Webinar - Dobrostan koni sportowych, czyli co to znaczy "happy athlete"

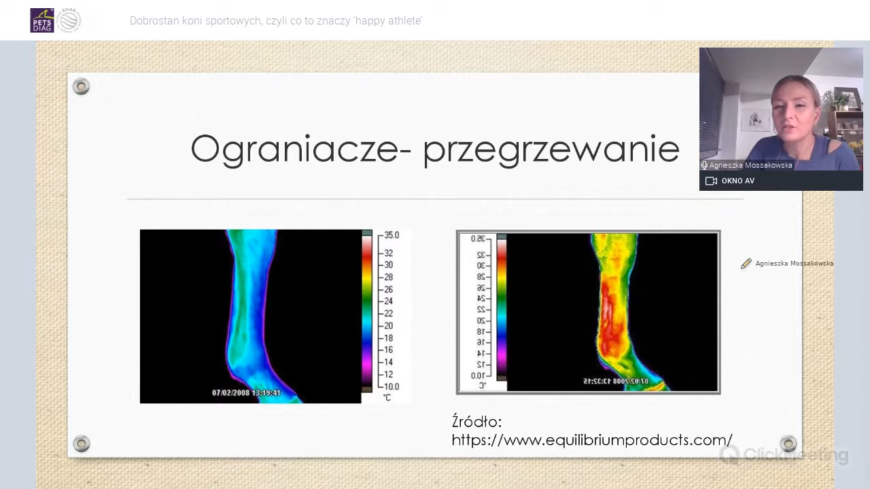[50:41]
On screen: scale top 35.0°C, scale bottom 10.0°C
i oni naprawdę chcą mieć takie naukowe podstawy za tymi produktami, które sprzedają. No i tu mamy końską nogę przed treningiem i po treningu, także widzimy, że ta noga po prostu się rozgrzewa i te temperatury są dosyć wysokie. Jeśli spojrzymy na fakt, że nakładamy ochraniaczy na tą rozprzaną część kolskiego ciała, to może się zdarzyć tak, że ochraniacz jest zimny, ale on jest zimny dlatego,